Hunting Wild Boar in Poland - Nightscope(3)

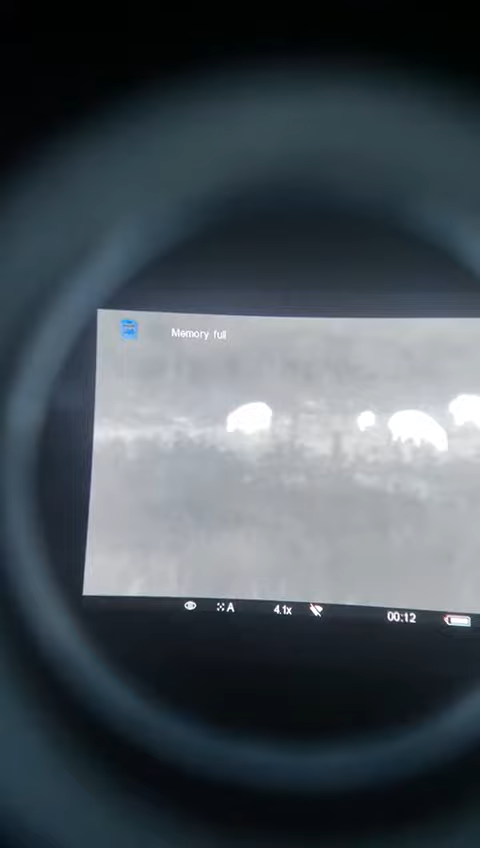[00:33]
To lewej głową, ale ma idealnie przed sobą barlak.
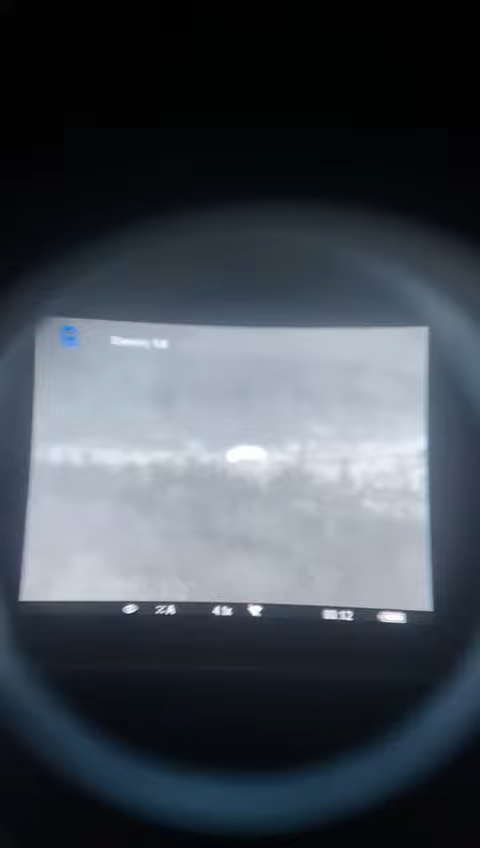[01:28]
Nic nie widziałem, stary. Po konturze jeszcze tam.